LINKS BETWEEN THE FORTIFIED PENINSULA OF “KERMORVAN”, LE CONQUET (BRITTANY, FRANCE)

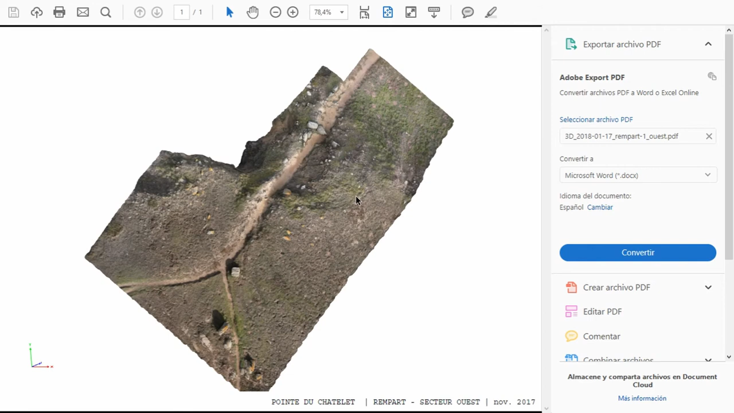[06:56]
photogrammetical model you have a blank and uh thanks to the erosion
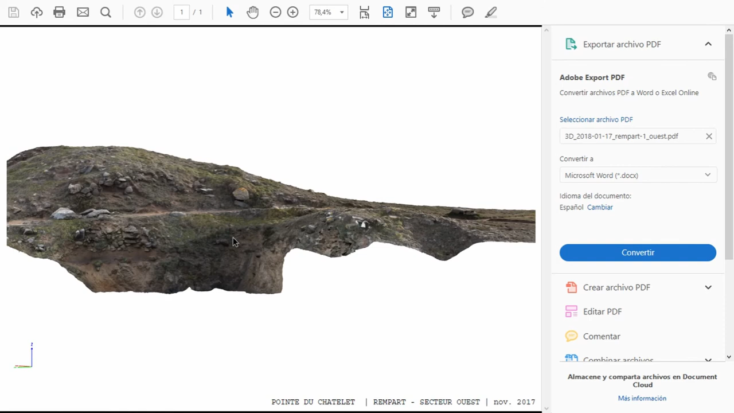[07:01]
you see the remains appearing uh at least one meter below the hiking the actual sorry hiking trail and showing uh different states uh of fortification uh so the situation is uh quite similar uh sorry